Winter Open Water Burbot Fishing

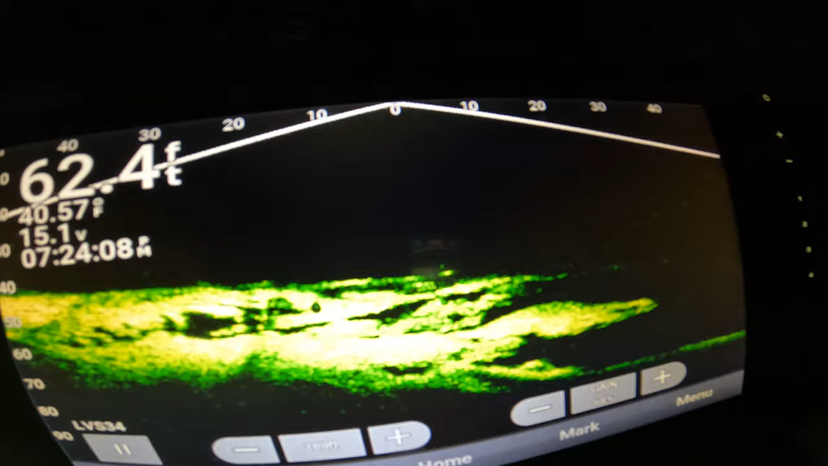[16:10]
On screen: depth 62.4 ft
Yeah, he's coming up. He's following your bait. That. You got one? Yeah. Nice. He's still circling your bait.